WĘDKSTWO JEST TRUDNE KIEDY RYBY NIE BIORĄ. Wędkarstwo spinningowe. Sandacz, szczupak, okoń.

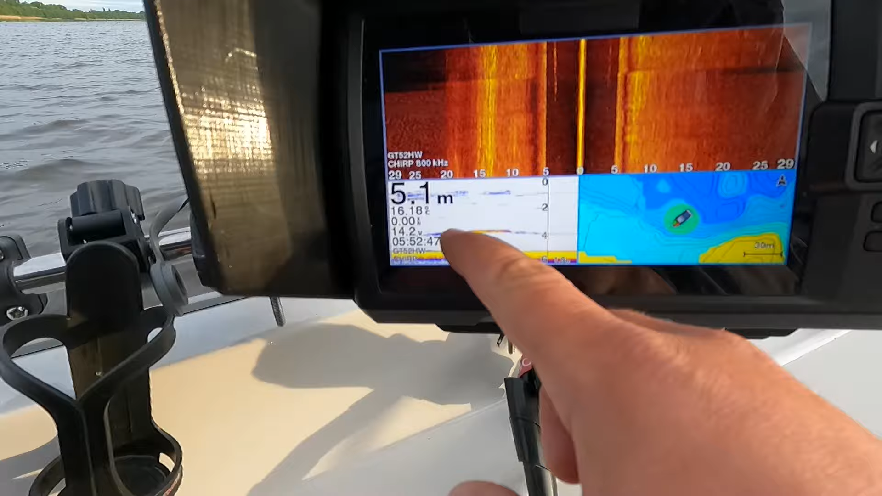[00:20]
On screen: depth 5.1 m
No piękne ryby tutaj pode mną pływają. No ale na razie brać nie chcą.
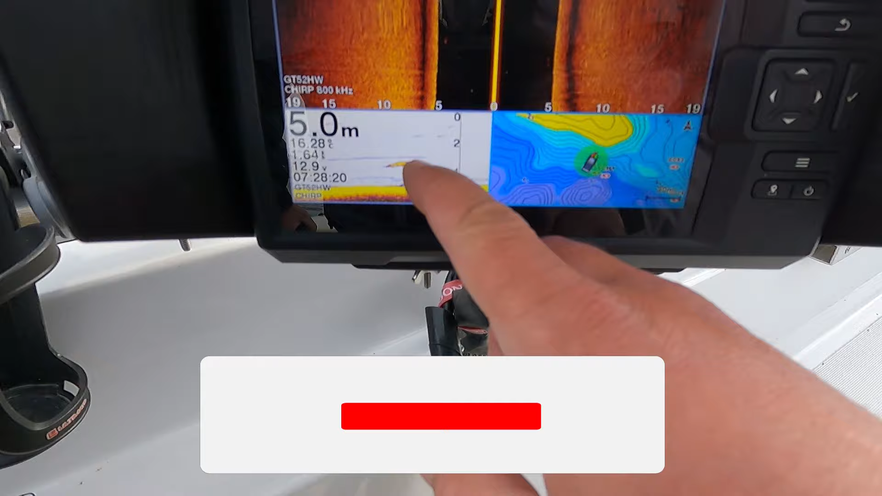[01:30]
On screen: depth 5.0 m
O, jaka przepiękna ryba. Ale też z półtora metra nad dnem.
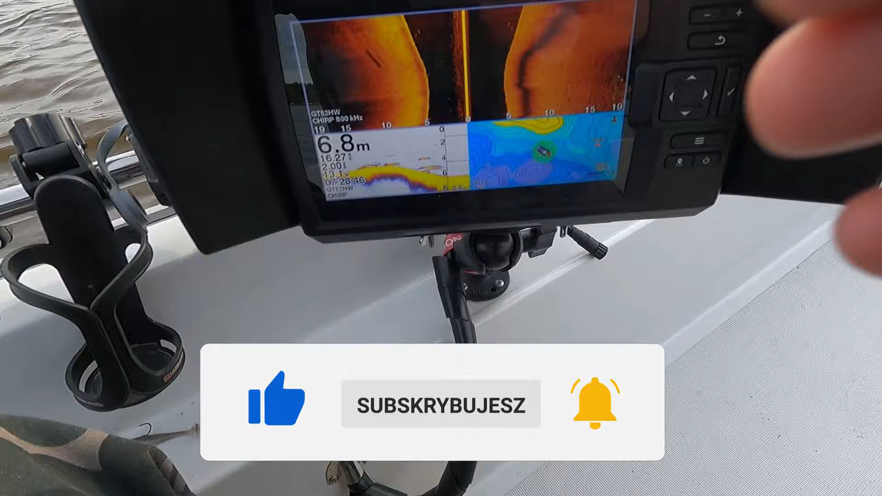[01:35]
On screen: depth 6.8 m
Tu jakie ryby. Cały czas tutaj piękne ryby pływają.
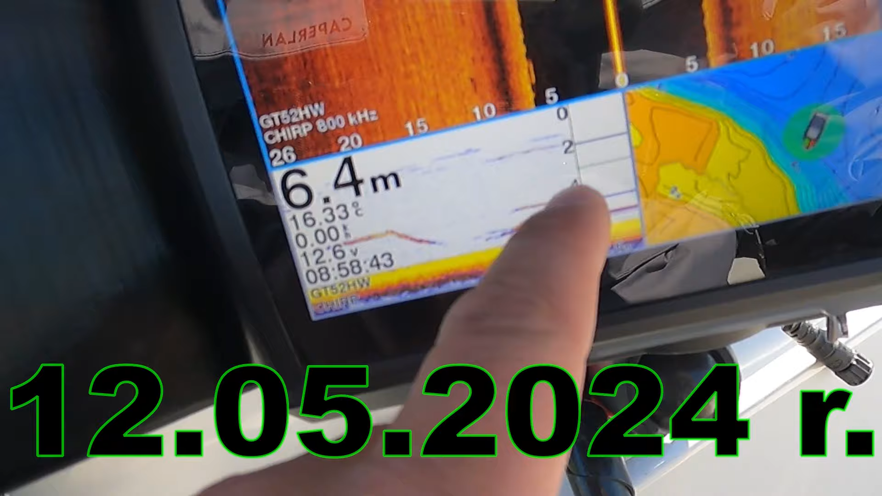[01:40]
On screen: depth 6.4 m, water 16.33°C
Jakie pojedyncze widać, jest super i przy samym dnie.
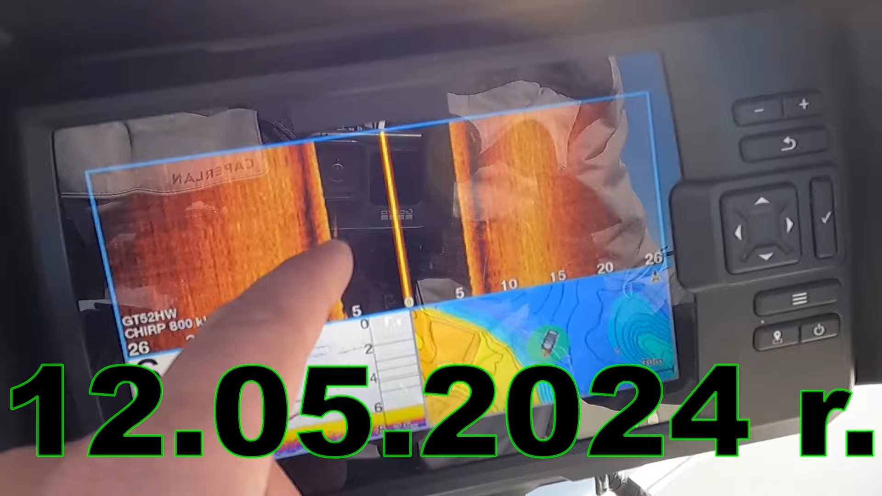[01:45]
Wcześniej też nagrałem jeszcze telefonem zanim założyłem kamerę. Ryb na pewno jest tutaj dużo.
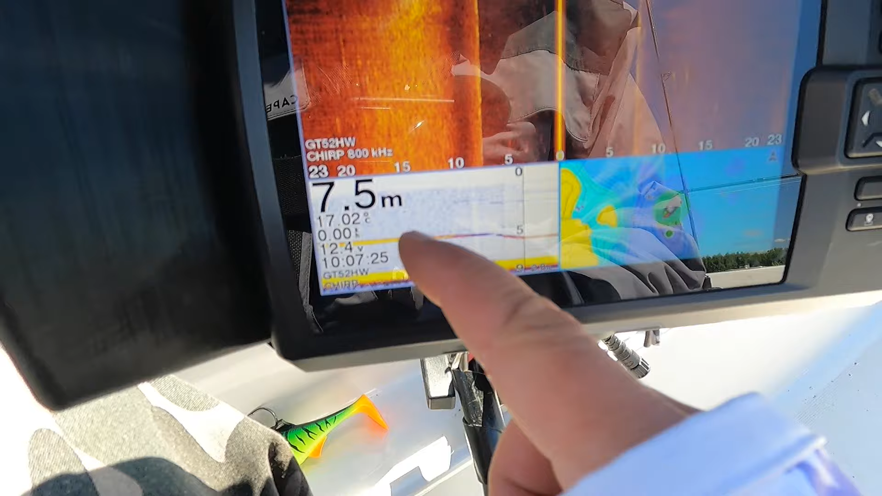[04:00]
On screen: depth 7.5 m
Ale tutaj ryba. I tu wszędzie widać. No grubo.
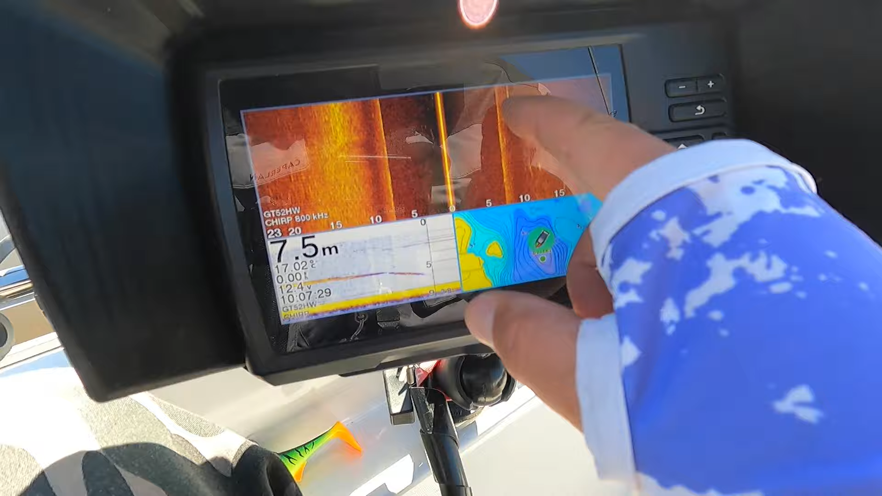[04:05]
On screen: depth 7.5 m
Tu jaka piękna się odbija właśnie. Ktoś podpłynęła.
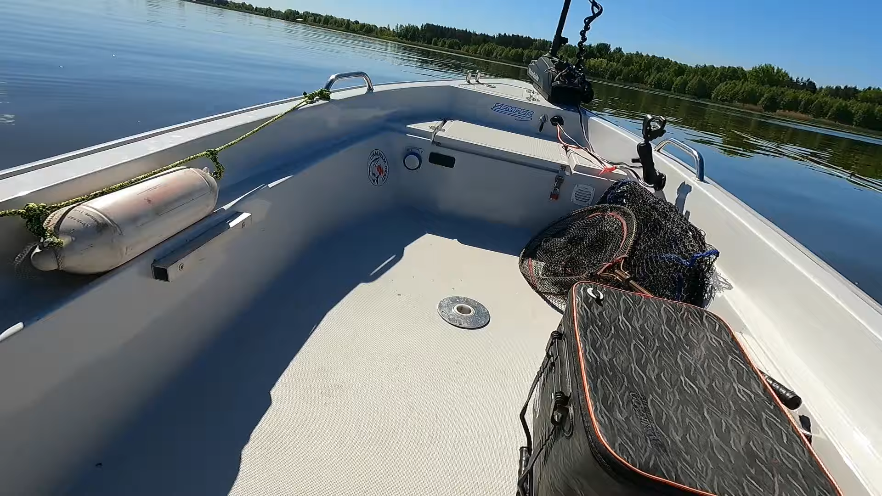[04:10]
Możemy wrzucić większą przynętę. Tutaj jaki piękny leszcz.
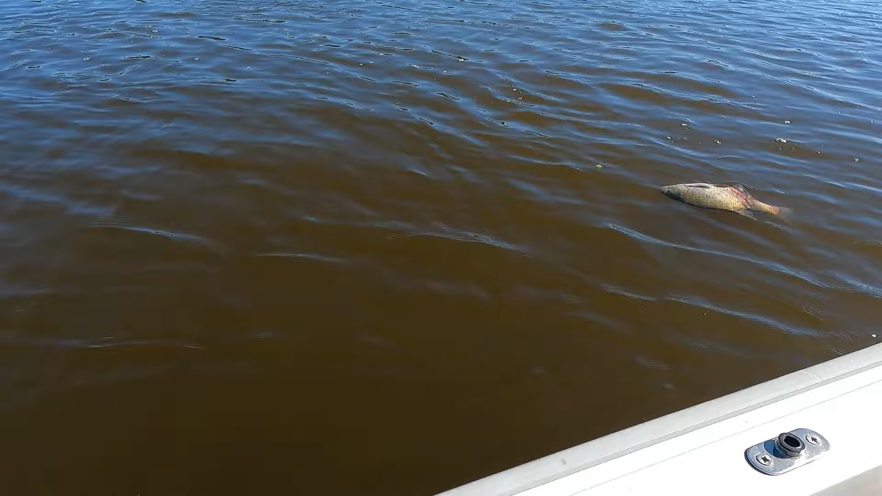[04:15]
Chyba tarła nie przeżył. Jakie fajne stada leszczy tutaj.
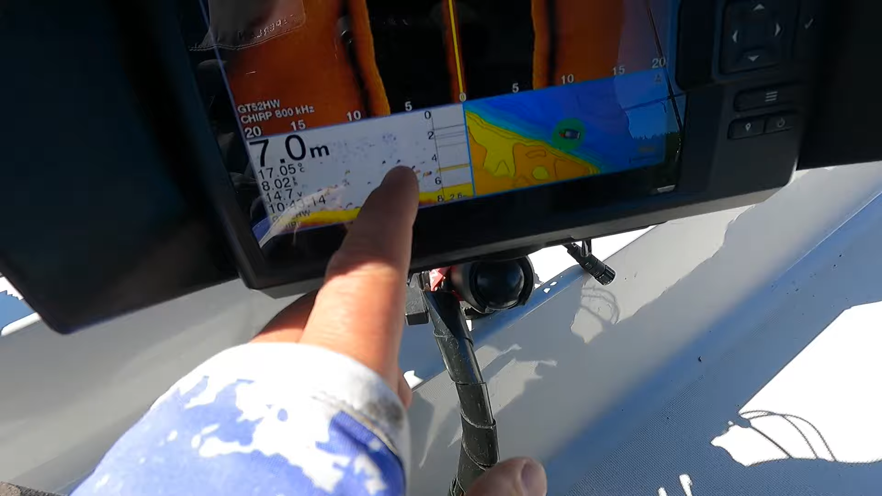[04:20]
On screen: depth 7.0 m
Przy samym kancie na 7 mm. No trochę.
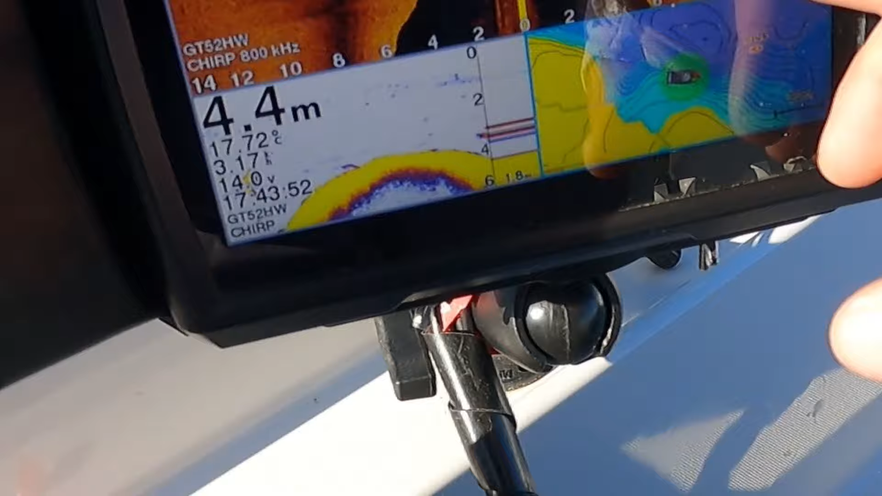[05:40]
On screen: depth 4.4 m, water 17.72°C
Ale tutaj pięknie widać ryby. Przepiękne. Na spadku.
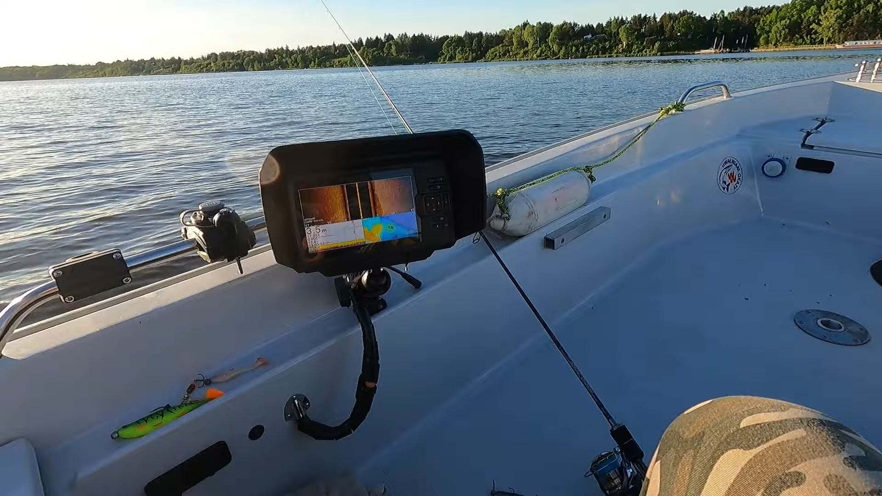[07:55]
Pokażę jak te ryby wyglądają. Tutaj też się jakieś ryby kręcą. Na wstecznym sobie przepłynę. Tu już jakaś ryba jest przyklejona do dna.
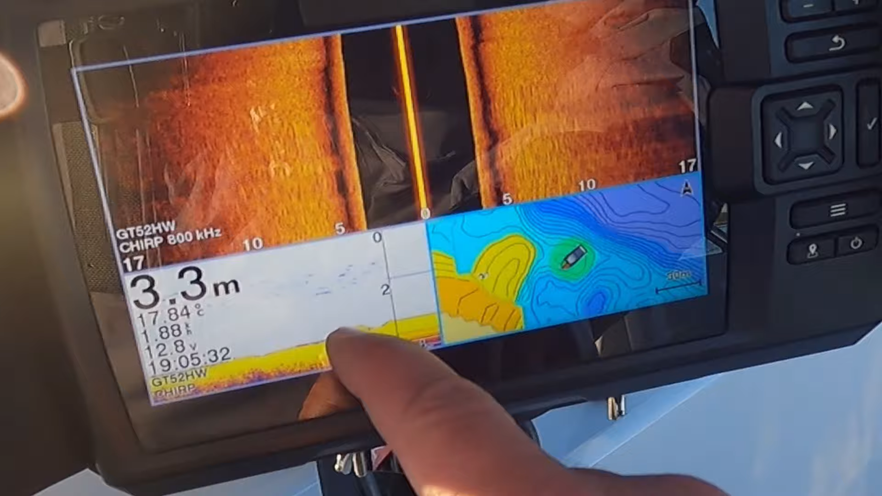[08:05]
On screen: depth 3.3 m
Tutaj kolejna. Tutaj coś odstaje. Też pewnie ryba nieduża. I schodzę. I schodzę.
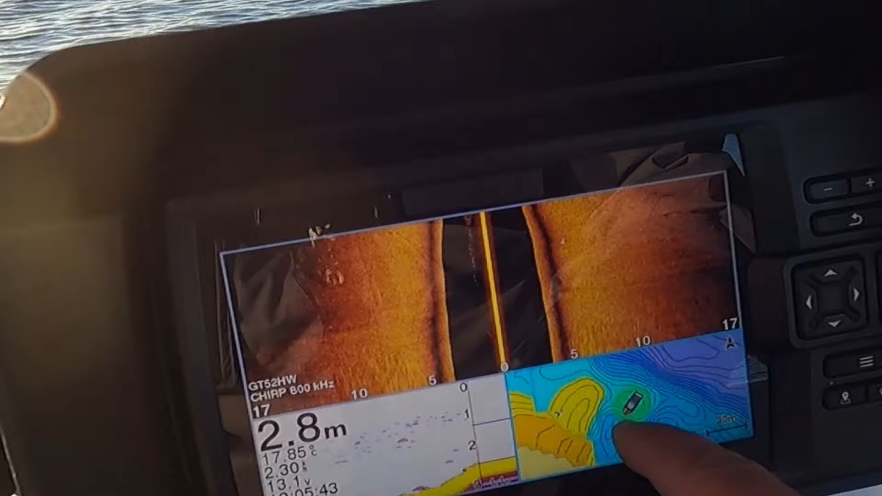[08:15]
On screen: depth 2.8 m
Teraz jest właśnie to wypłycenie. Na które rzucałem. I gdzieś tutaj były te brania.
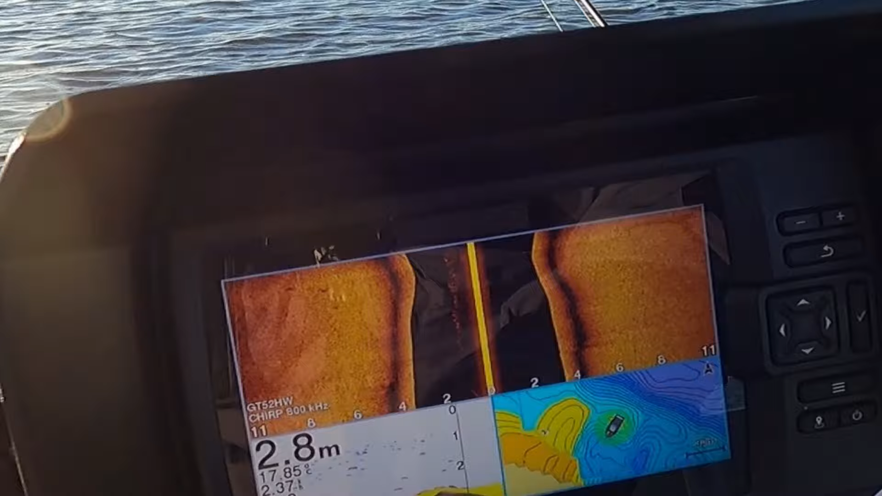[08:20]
On screen: depth 2.8 m
I tu są takie ryby. Wygląda jakby ryby były przyklejane dosłownie do dna.
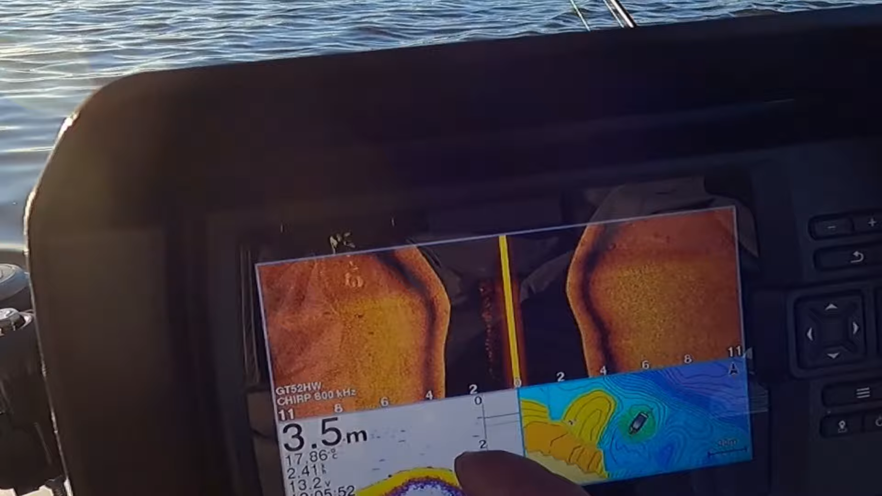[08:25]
On screen: depth 3.5 m
Zostały na samym dnie. Tutaj coś możliwe, że jest też jakaś ryba. Tutaj są jakieś ryby.
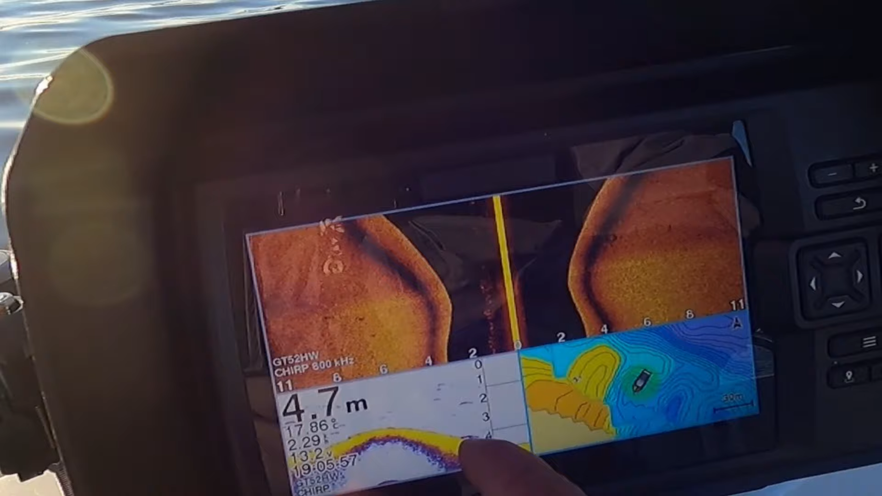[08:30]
On screen: depth 4.7 m
Cały czas je widać. Wcześniej nawet większe były.
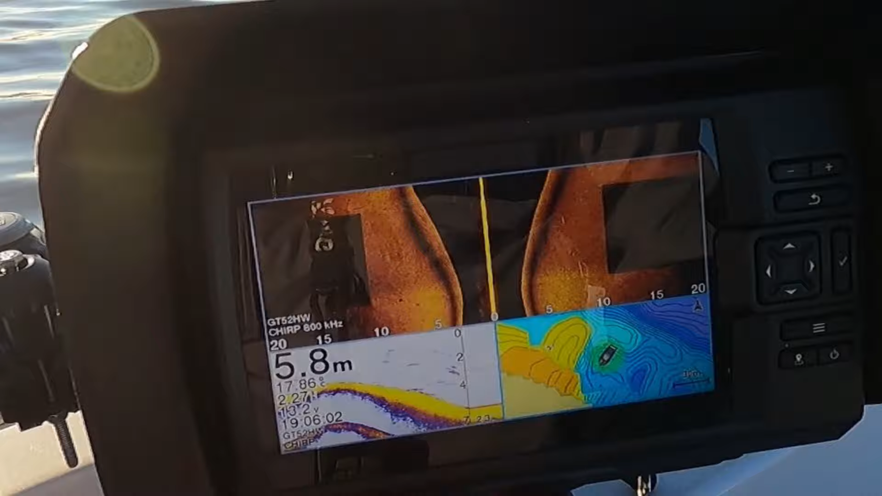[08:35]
On screen: depth 5.8 m
Ale teraz ich nie widzę. A patrzę na ich osądy trochę krzywo spłynęły.
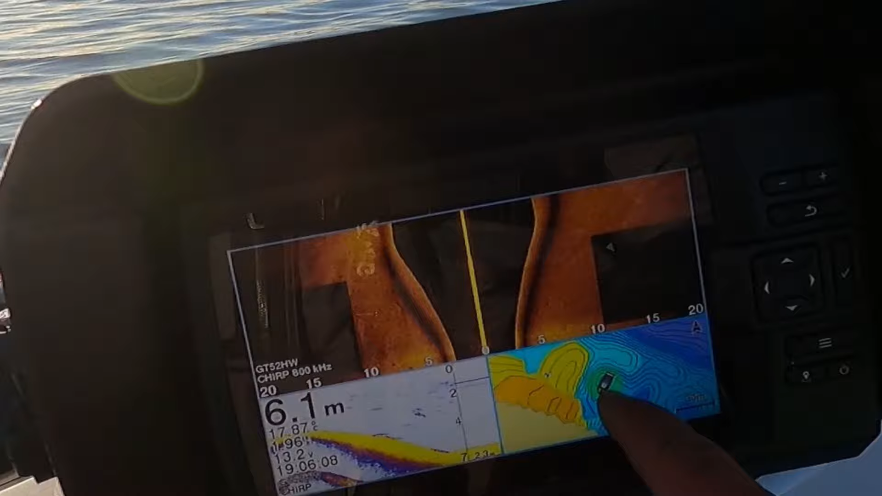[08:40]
On screen: depth 6.1 m
Trochę bardziej w tą stronę. Powinienem. Ale są.